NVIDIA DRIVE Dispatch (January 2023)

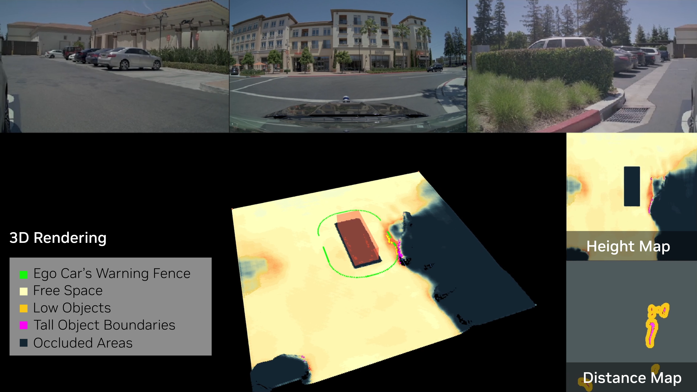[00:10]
Ultrasonic sensors are used to construct newer range height maps, which allow the vehicle to move safely around obstacles in tight spaces such as parking lots.
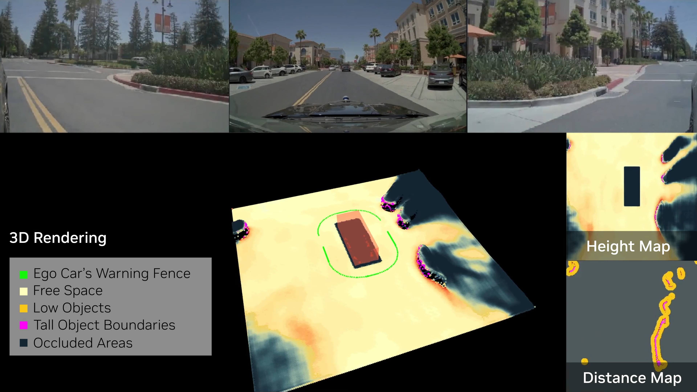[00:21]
Accurate height detection allows vehicles to decide what can be safely driven over depending on the bumper clearance.
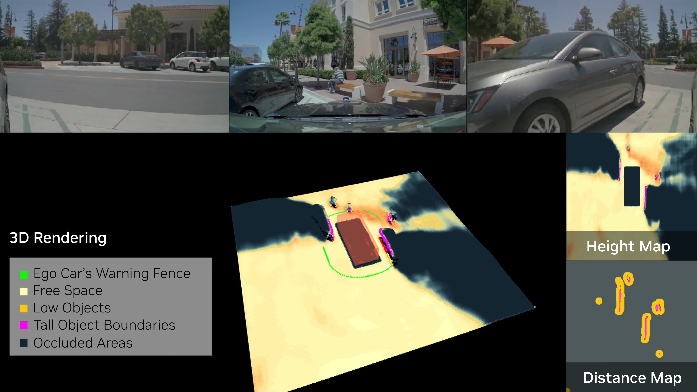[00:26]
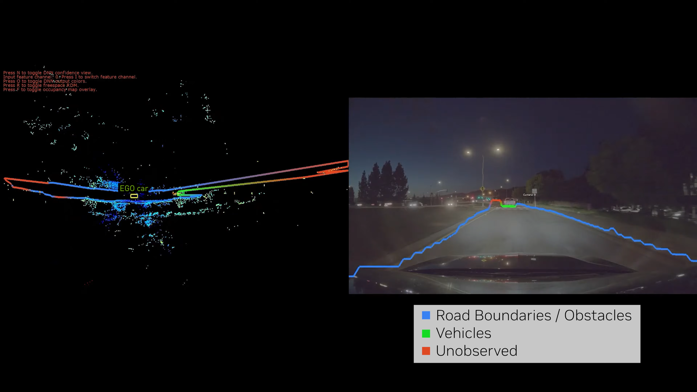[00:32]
Radarnet is a neural network that uses radar inputs to detect dynamic obstacles such as vehicles and pedestrians and to classify 3D drivable free space. These occupancy signals are then used by the planning and control stack to drive safely.
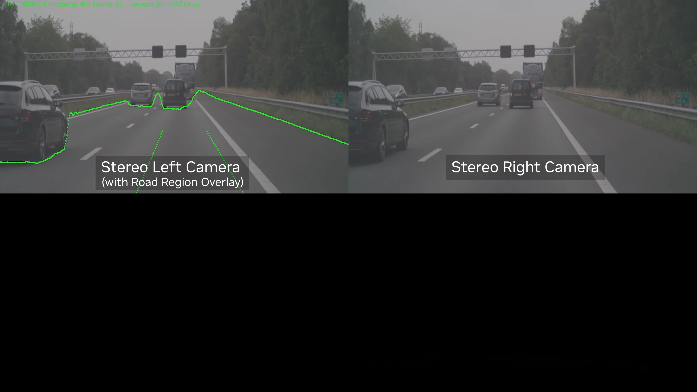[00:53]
The top shows the left and right cameras and the bottom shows the perceived depth in different color maps.
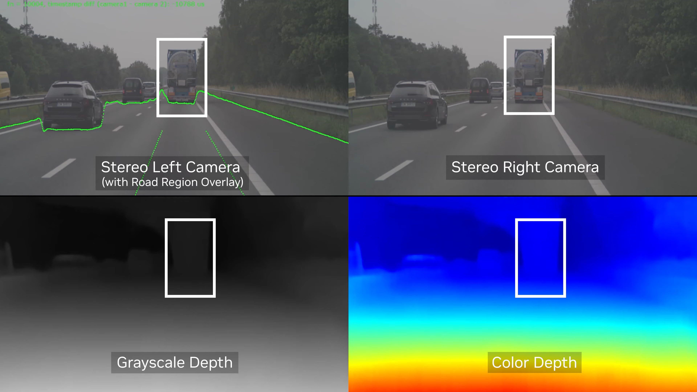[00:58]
Serial Depth DNN provides state-of-the-art accuracy in estimating the geometry of the road surface.
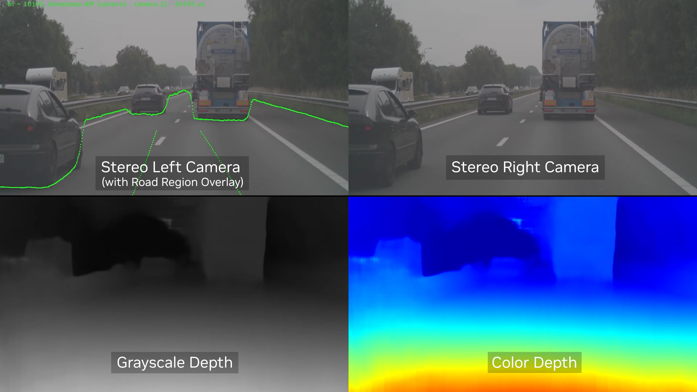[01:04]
They can also be used to measure height variations on the surface for speed bumps and potholes detection.